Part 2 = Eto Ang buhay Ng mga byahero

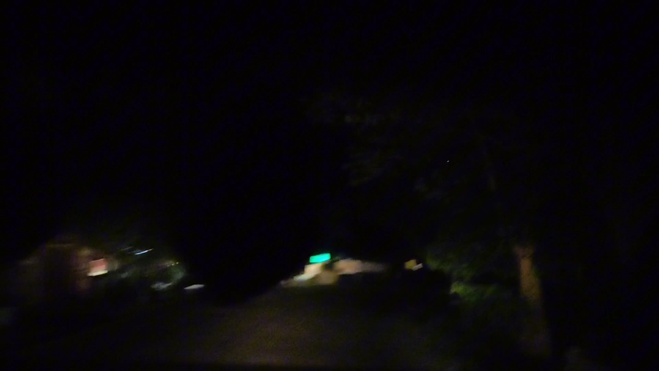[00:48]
Papunta, papunta na kami sa Cagayan. Ayan, kung makikita natin mga kaibigan, buwing topagadian, ayan.
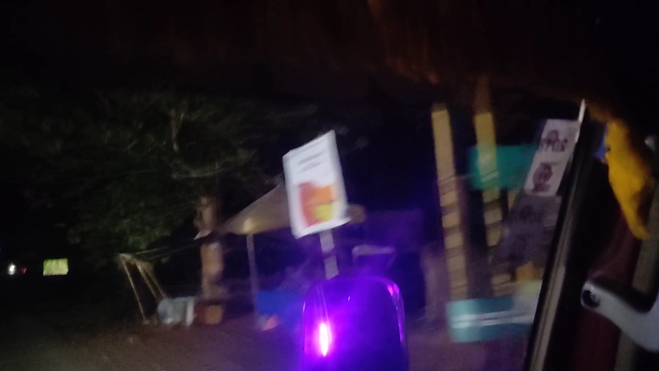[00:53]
Pagadian, dito tayo sa, ano, ibang daan, ibang daan. Wow! Sa gulay na daan. Ayan. So, nag-drive po yung ating driver. Kasi, nag-drive po siya, kaya nag-driver talaga. Ipito naman tayo dito ngayon sinasabi natin pa.